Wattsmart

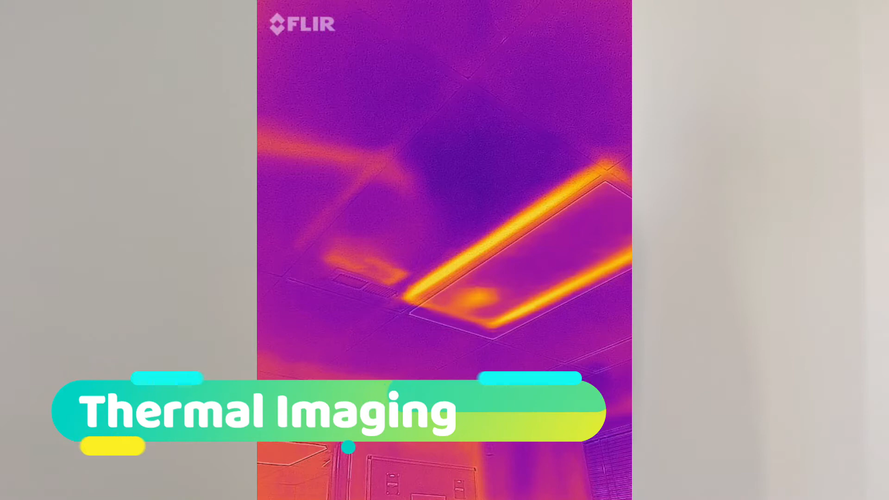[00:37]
We have thermal imaging equipment to help identify potential problem areas in your house.